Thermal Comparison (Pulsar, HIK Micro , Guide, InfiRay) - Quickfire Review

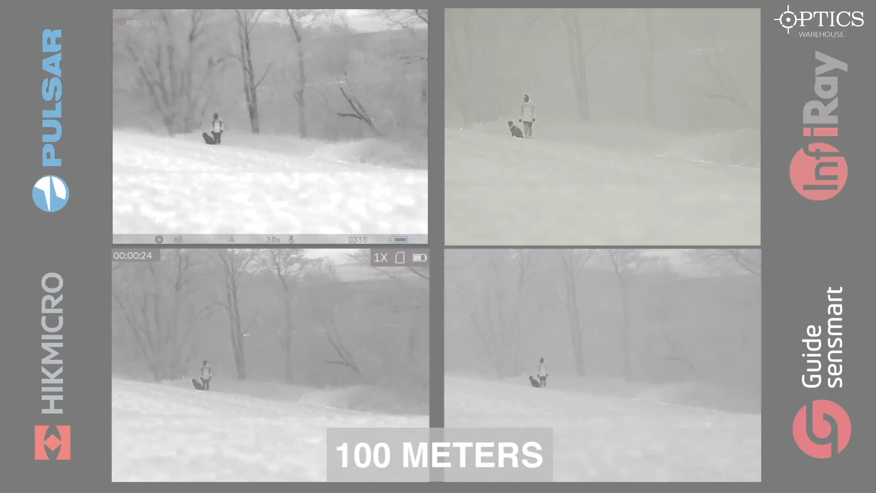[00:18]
So as you would have seen we've already released the footage of the four units
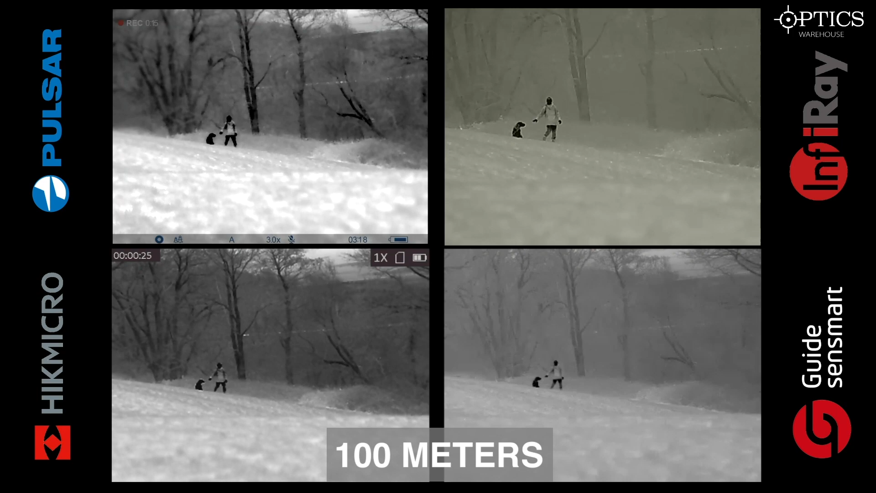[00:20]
I have in front of me at different distances at night for you to compare and analyze yourself. Obviously we put each one on their optimum setting so you can really get the benefit of the image of each one.
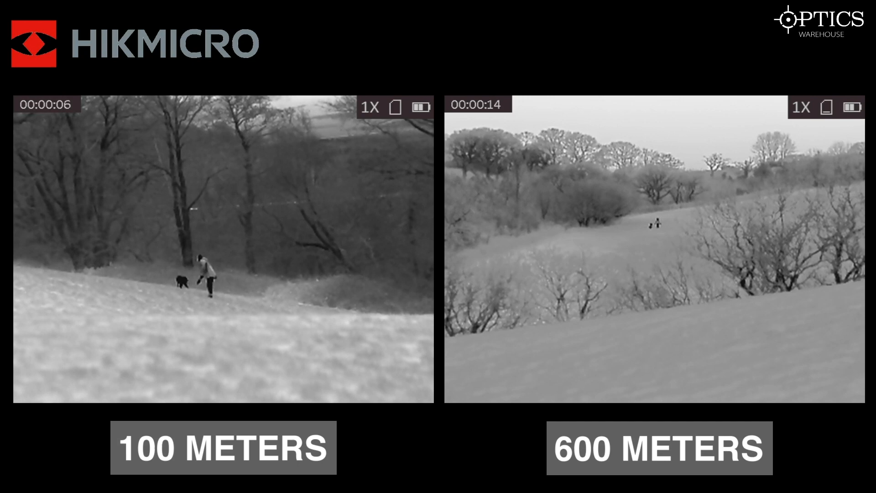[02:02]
384 by 288 with a 17 micron pixel pitch sensor but the most important fact is that it has a net D of sub 35 millikelvin that is incredibly important for the fact that it actually allows you to get a much much more higher definition image of what it is you're looking at not necessarily just the target which of course you can be able to identify probably better than most of the thermal units out on the market but you can positively identify where exactly is you are because sometimes at night you're
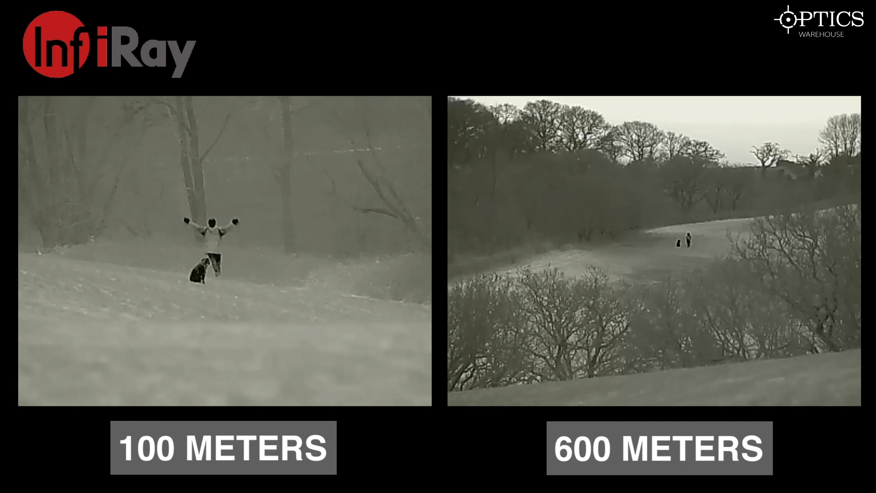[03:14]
rabbit anything else that you're you're out shooting at night it'll actually produce that but this does come with some 50 millikelvin so not so behind it let's say the trees for example you're not necessarily going to get a great definition of it but as I said you will get an incredible definition
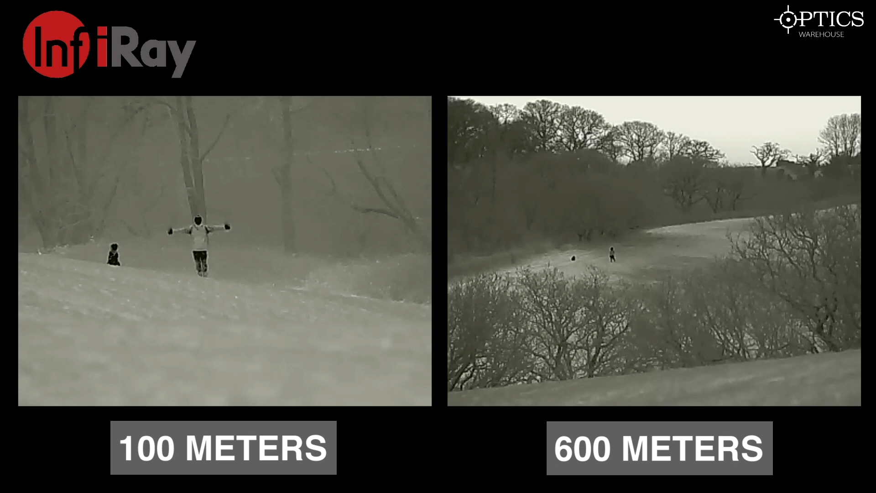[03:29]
of the actual image you're looking at what I do like about this is that it's not like the other units where it has like this sort of black and white look to it actually I saw this this sort of sepia sepia greenish tinge
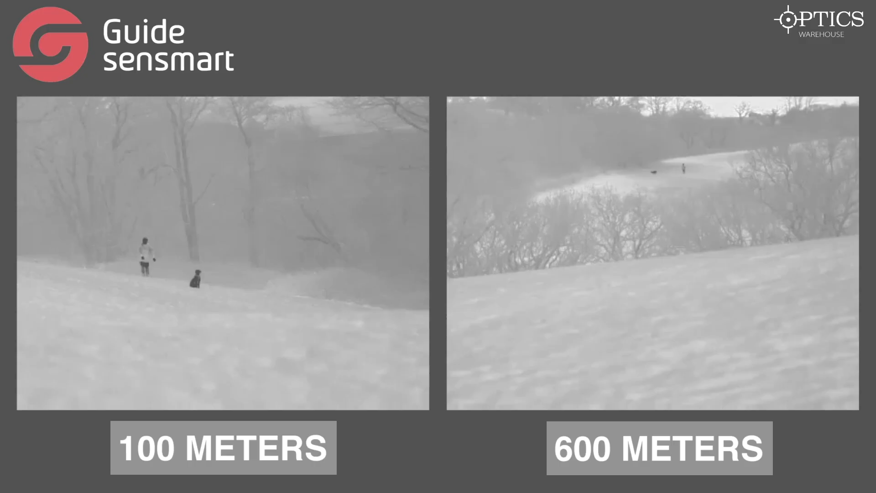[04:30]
17 micron again so it's a few more pixels than 38 388 by 288 but it's but it still produces a very very good image it's much like the IRA
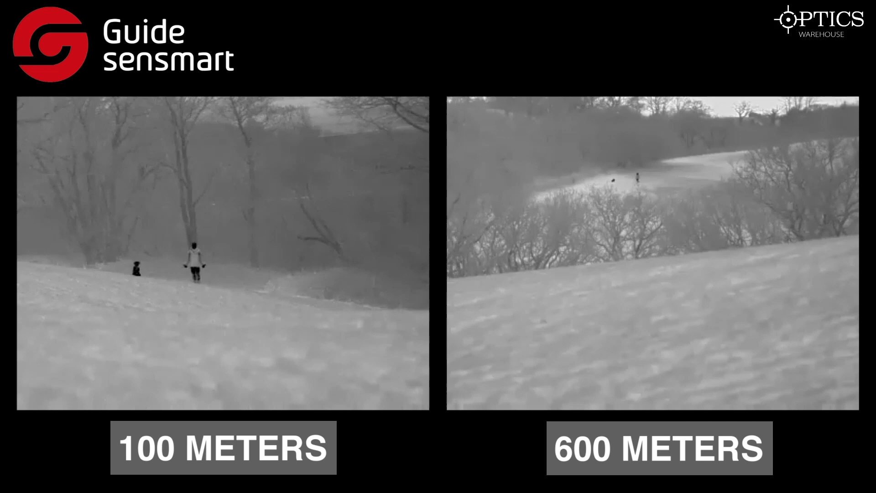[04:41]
in that respect in that it actually defines the image quite well works very well on black caught and on white hot of course it has many other color palettes as well but because of the sub
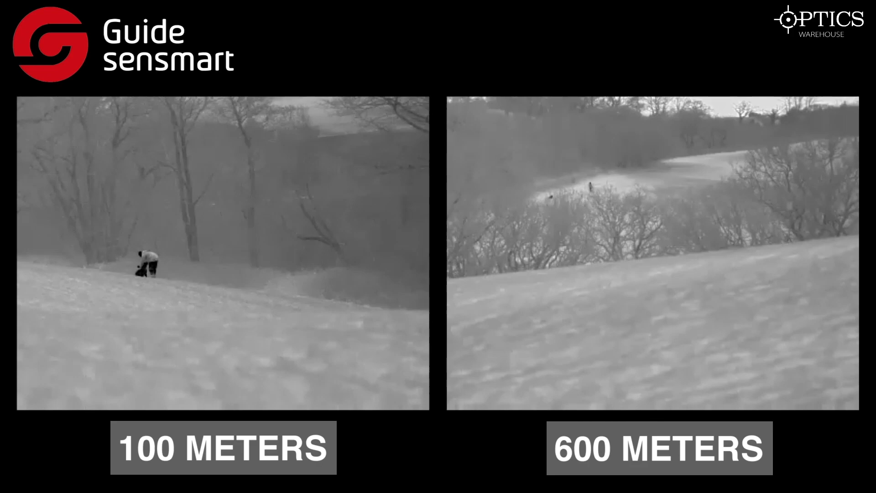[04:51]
50 millimeter and of course you're not going to get the high definition of the background but
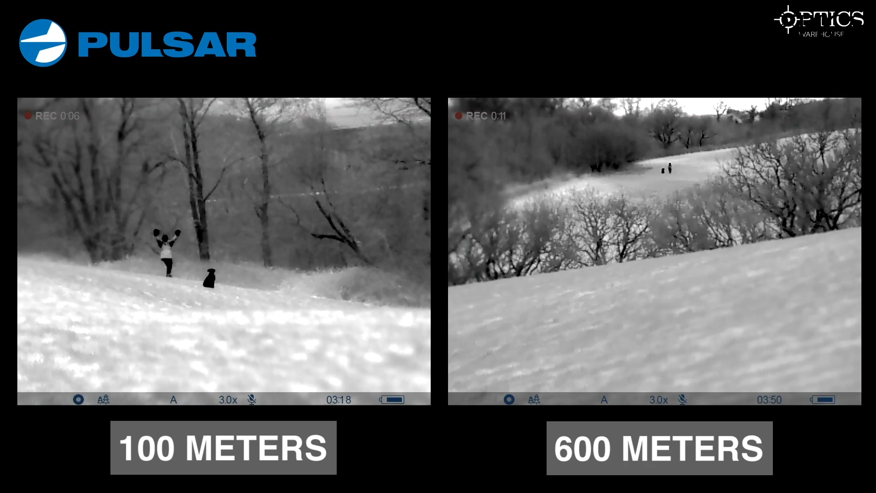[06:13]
a net d of sub 40 miller Kelvin so it is quite close to the hick so you're gonna get a very similar sort of image that you get with a hick but it can sometimes just blur out as you would have seen on the footage say it's particularly a hundred yards like the dog which obviously represented so the fox size object did occasionally blur out and that was on the best most defined and focused setting that we we could get it on so you are gonna find sometimes that it might blur out the object but it will still